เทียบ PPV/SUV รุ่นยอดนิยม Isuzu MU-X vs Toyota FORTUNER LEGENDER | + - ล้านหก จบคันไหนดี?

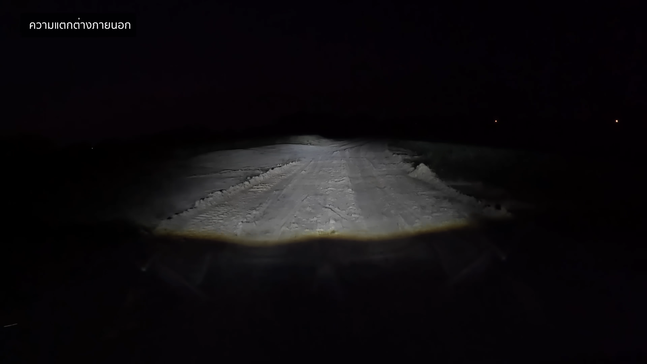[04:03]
กดต่ำกว่าไม่แน่ใจว่าเป็นเพราะว่าเมื่อก่อนคนคอมเพลนเรื่องไฟหน้า Fortuner หรือเปล่า
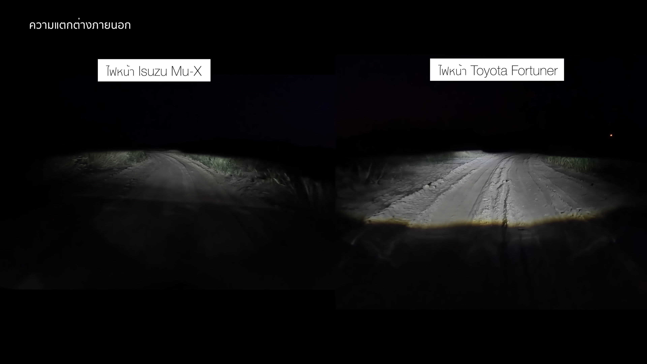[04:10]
แต่เดี๋ยวเราขึ้น Insert ให้ดูเวลาวิกในที่มืดเทียบกันเลยระหว่างไฟหน้า LED ของ MewX แล้วก็ Fortunerแต่ว่าส่วนของ Fortuner ตัว Cut Off ของเขาจะคมกว่า MewX นิดนึงนะเอาล่ะ ถัดมาดูที่ทางด้านข้างกันบ้างเริ่มจากคันนี้ก่อนเลย F